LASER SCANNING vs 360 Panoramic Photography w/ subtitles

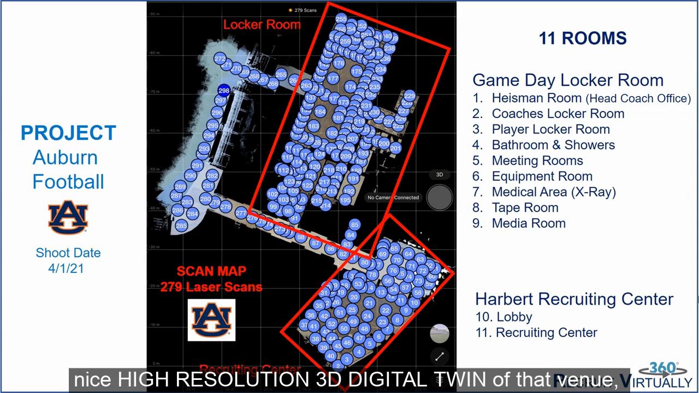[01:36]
digital twin of that venue which looks like this.
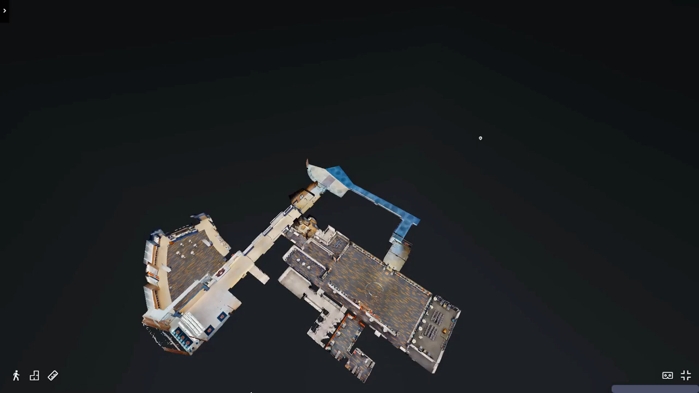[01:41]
One of the things that's really fun about a digital twin is you get a lot of flexibility in viewing options. This is something we refer to as a dollhouse view.